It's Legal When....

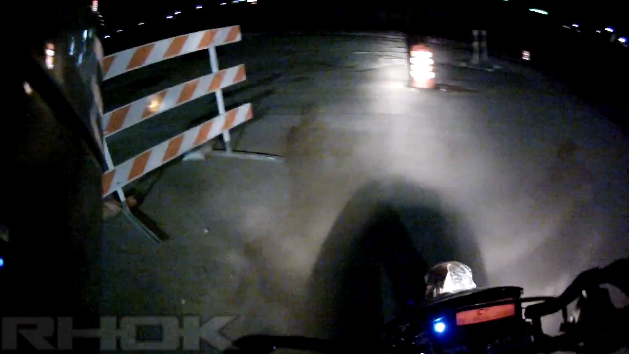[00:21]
Sometimes they do construction and they put these signs up that says how there's detours and exits are closed and roads are closed and, you know, it's not illegal it's just that they to do this, you know,